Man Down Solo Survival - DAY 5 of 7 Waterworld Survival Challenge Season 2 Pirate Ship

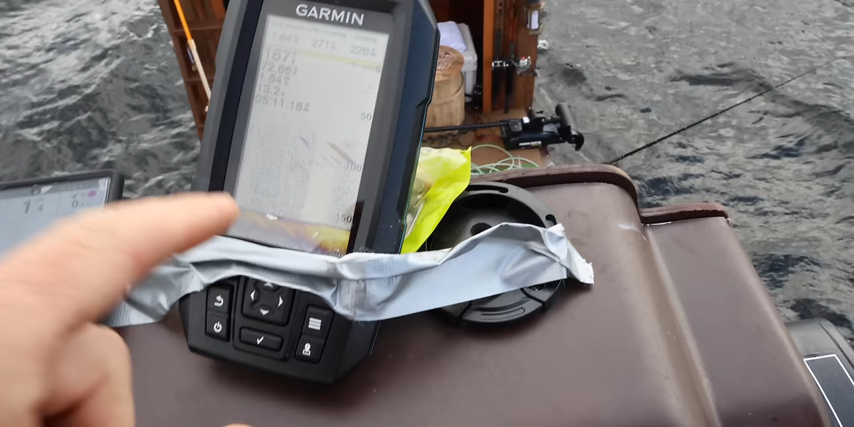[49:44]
Marks. That's gotta be lake trout. It's not dolphins down there. Nice. I just came up to the shelf and I'm marking all kinds of stuff. I feel like this little plateau right here is perfect. I'm gonna try and spot lock and see what I could do.
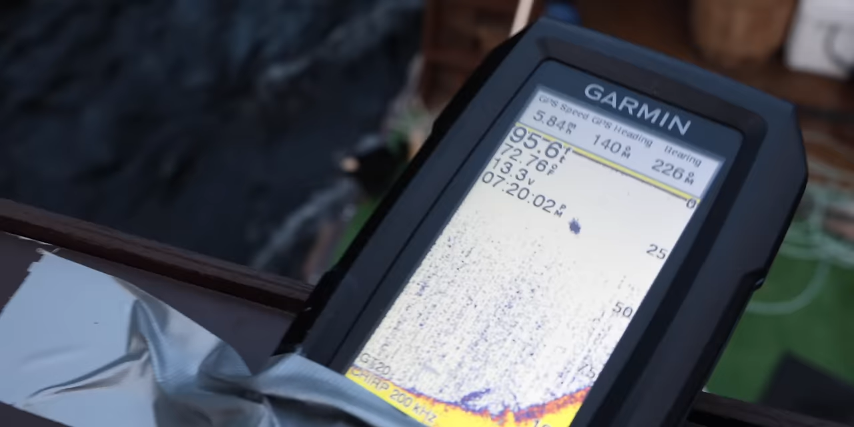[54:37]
On screen: depth 95.6 ft
just 20 feet off, you could probably go to those cliffs and fish for lake trout straight down.